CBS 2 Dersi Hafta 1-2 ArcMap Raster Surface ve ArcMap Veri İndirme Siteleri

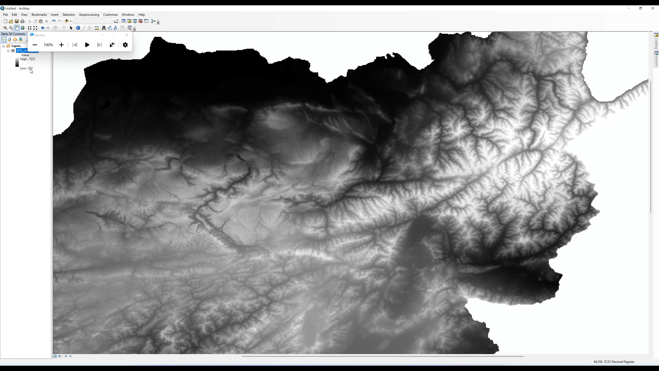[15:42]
Ama biz bunu nasıl yapıyorduk arkadaşlar? Çift tıklayıp Display'e gelip Buradan bakın Blinier Interpolation'ı seçip
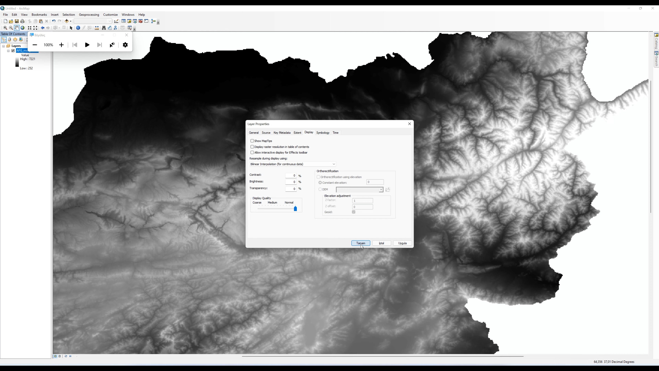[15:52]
Arkadaşlar En azından düzleştirebiliyorduk görüntüsünü.
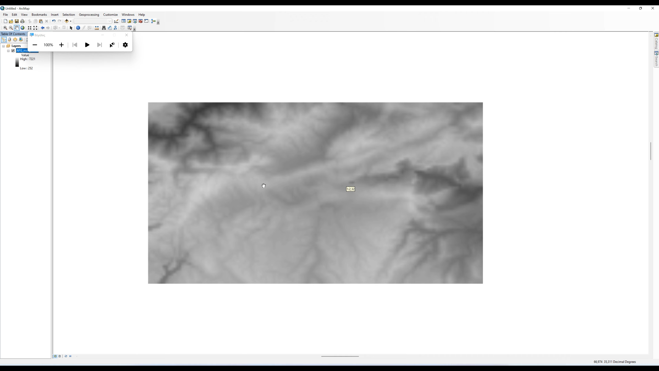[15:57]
Tabi demin kalitesini arttırmaz ama Görüntü şekl kalitesini en azından arttırır bu işlem.
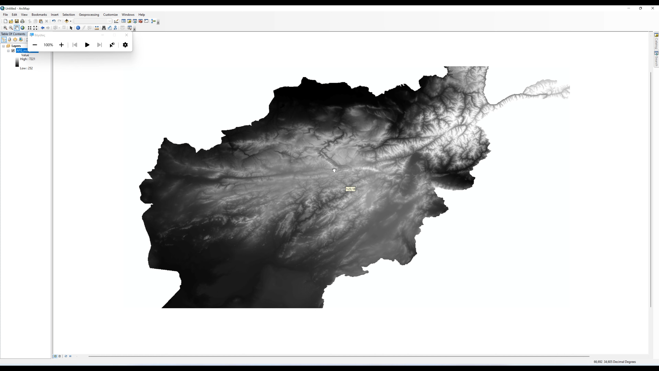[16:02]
Daha sonra da şuradan bakın Hemen sağ tıklayıp Grafik VV kapattım ve Ne yaptım? Elevation 1 renklerini verdim.